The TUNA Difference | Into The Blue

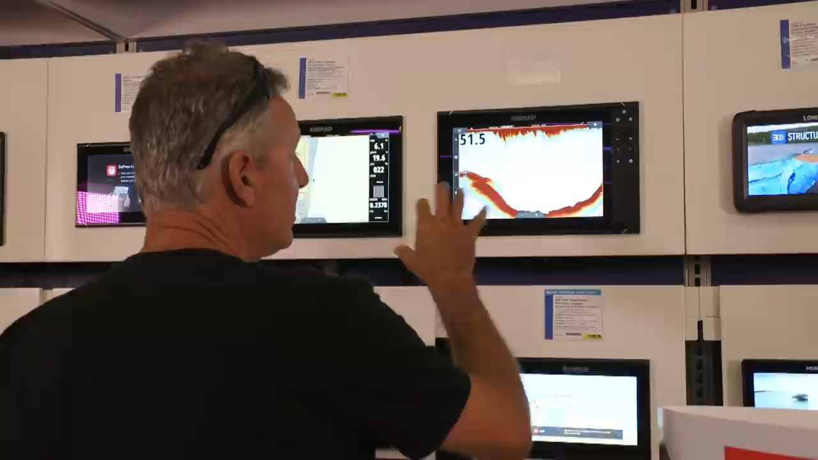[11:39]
As you can see here, we have a typical Echo mark under our boat. Once you're set up on your Echo page, to find any new options,
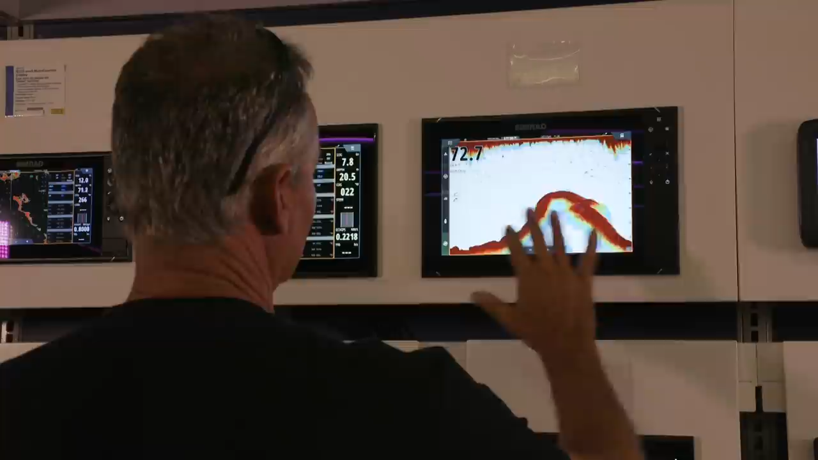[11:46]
you're going to have to go into the menu, and we're going to go to More Options. And we're going to zoom to here, and here they are. Color marker, color erase, and minute marker.
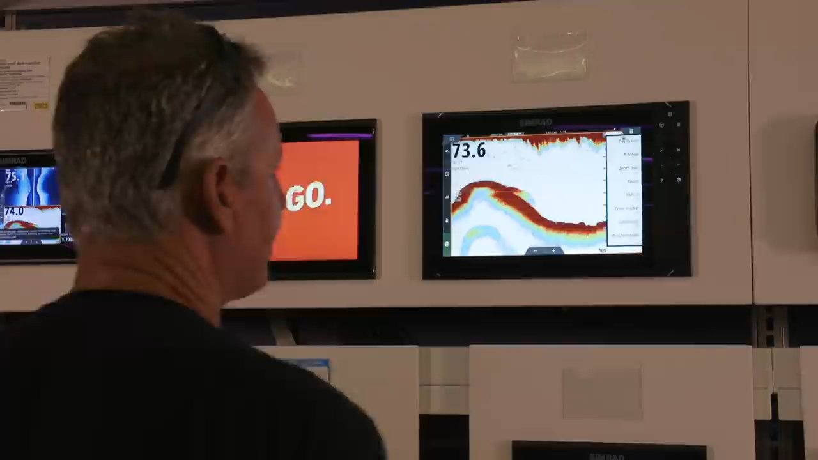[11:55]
To engage minute marker, it's just click on Yes.
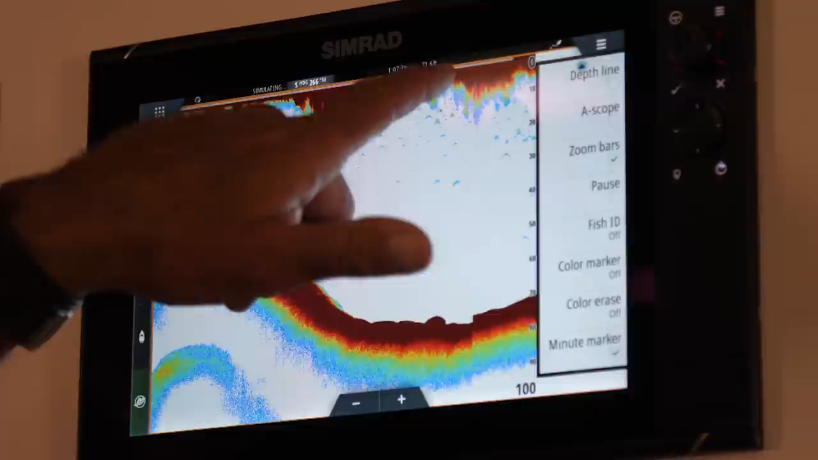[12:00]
And then right here on our screen, you see the white and the black banding. That's real time. So we mark a bait ball right here, and we get a bite. You come right back, and it'll tell you the length of time it took from time you went over that bait ball to time you got bit.
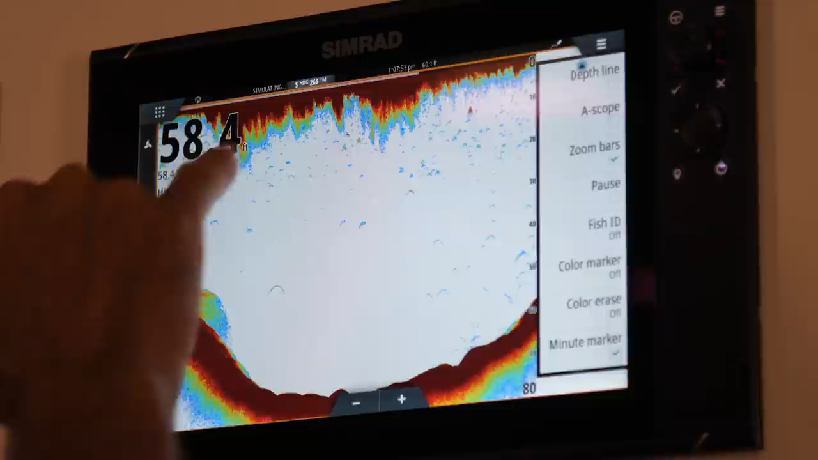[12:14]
And then when you make your next pass, you can actually be watching your baits right before the fish attacks.
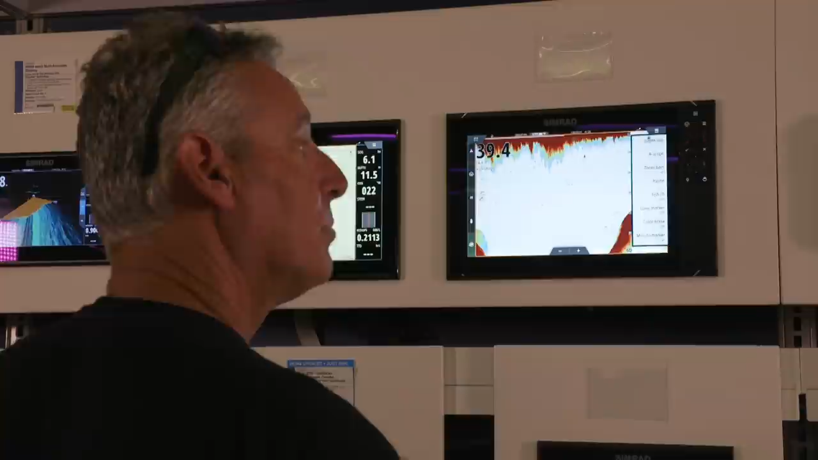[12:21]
Pretty cool. Alright, now here's the biggest complaint you have.
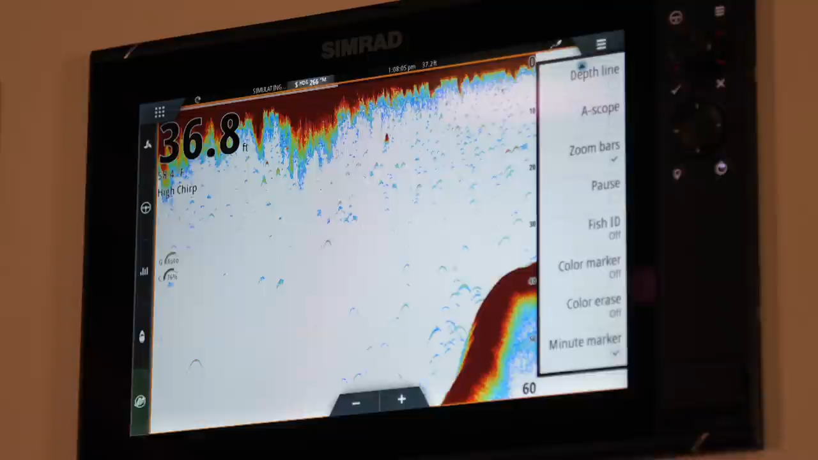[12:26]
I'm fishing, and there's so much information on my screen, I don't want to take my gain and make it all go away.
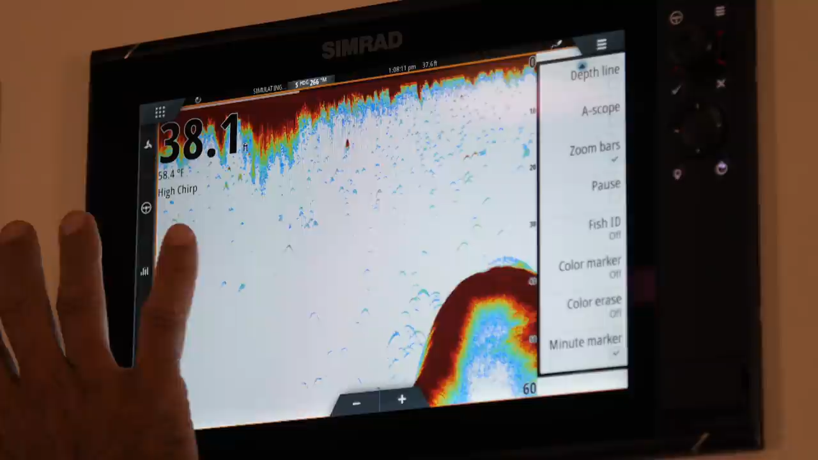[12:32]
On screen: water 58.4°F
Because then all the information that the gain's providing is completely gone.
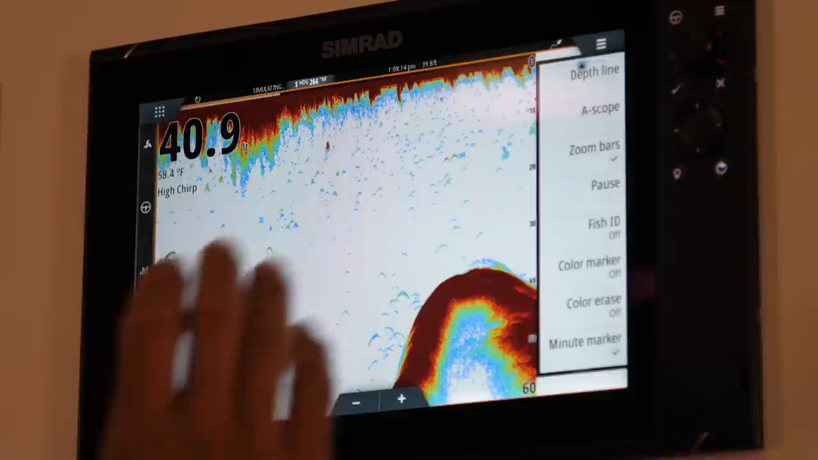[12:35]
On screen: water 58.4°F
I just want to get rid of some of the stuff. So we're going to turn on Color Erase.
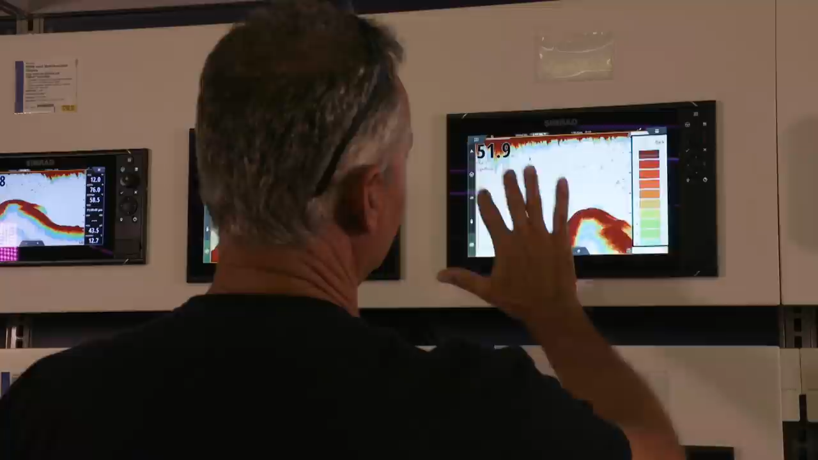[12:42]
And then since I want some of these little blue targets out here, we're going to go up into these upper colors and click them on.
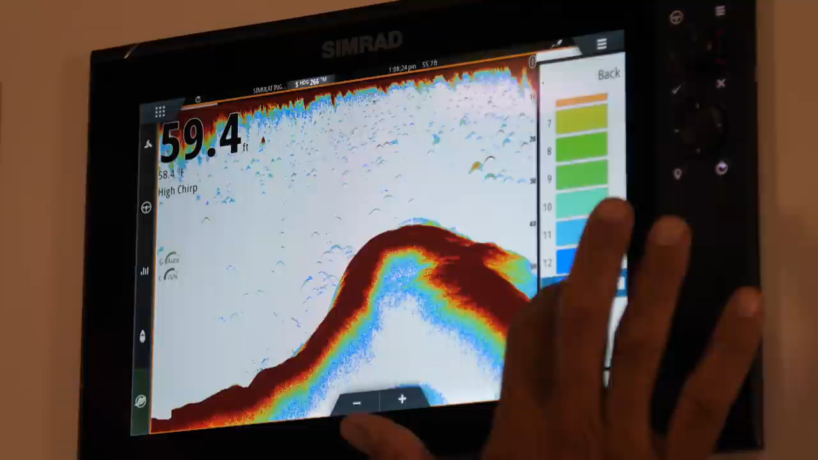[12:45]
On screen: depth 59.4 ft
As we click them on, they're being erased. But my gain's still set, so now I'm only seeing the big fish that I'm after.
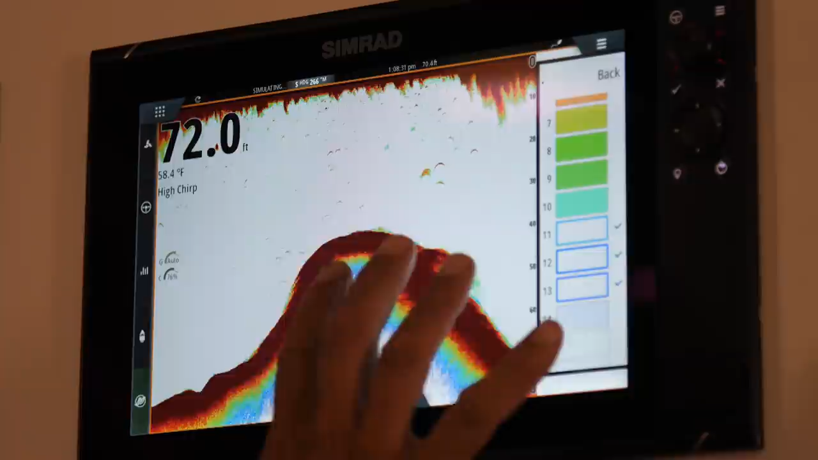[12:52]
On screen: water 58.4°F
You check the colors that you don't want to see. But it's as simple as one, two, three, check, and boom. That's set up for you on your screen.
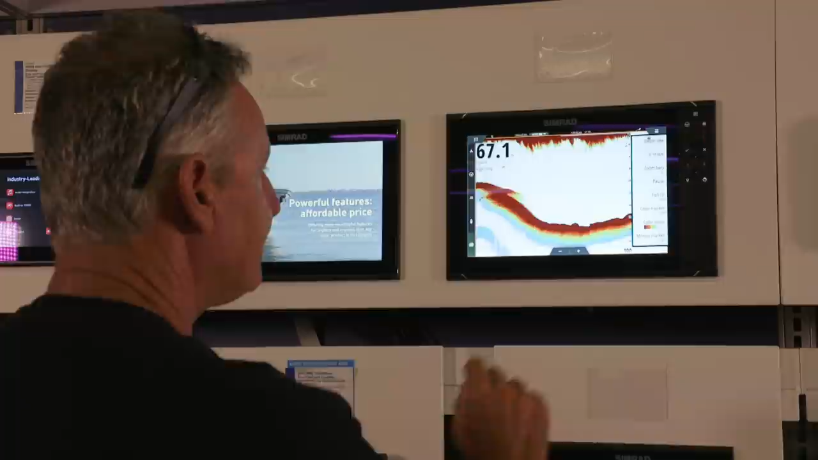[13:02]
Besides that, we also have Color Marker. Color Marker is going to take out all the colors from the bottom that you don't want to see.
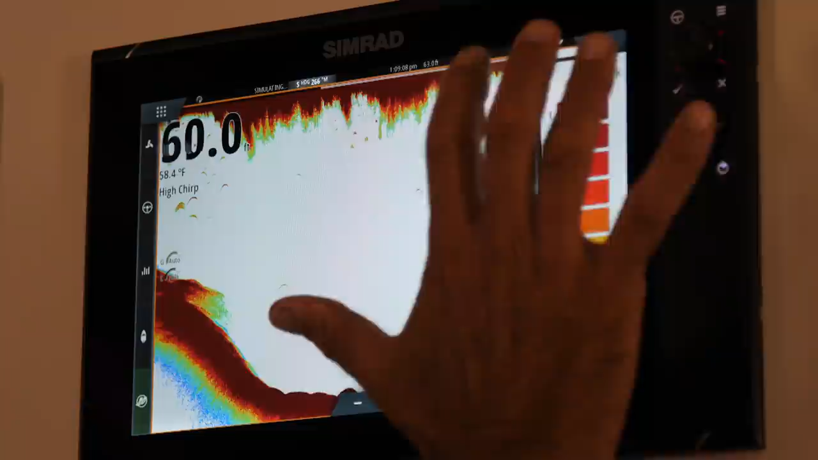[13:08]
On screen: depth 60.0 ft
So if we want to start getting rid of some of these redder colors, look at that.
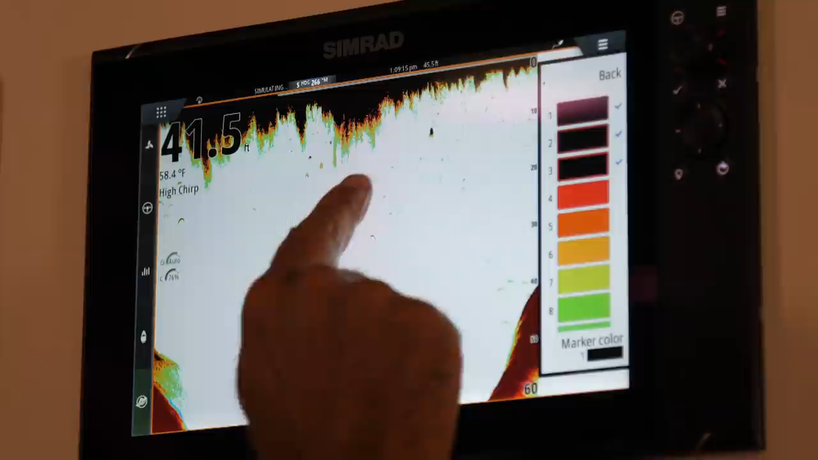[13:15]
On screen: depth 41.5 ft, water 58.4°F
Now we have just individual fish marks.
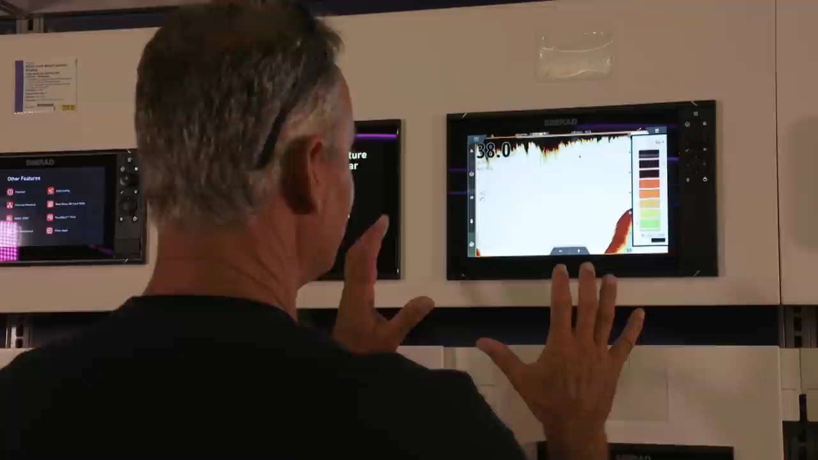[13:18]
Again, it's just a custom screen setting for you and your boat. And what you like to see and what you don't like to see.
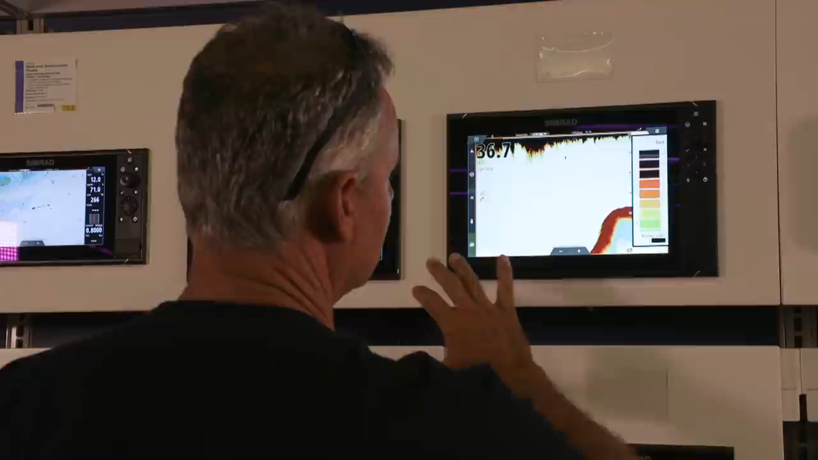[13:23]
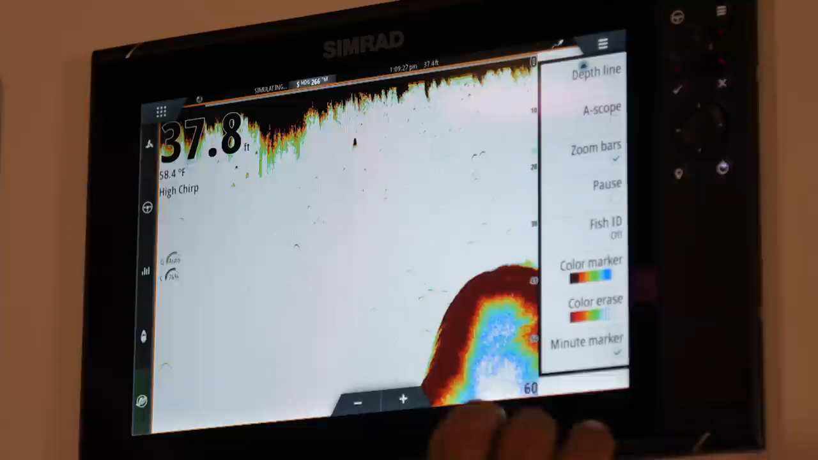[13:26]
On screen: depth 37.8 ft, water 58.4°F
But between Color Marker and Color Erase, you can take, in a few seconds, set up your bottom machine just the way you want it to attack the fish that you want to fish for.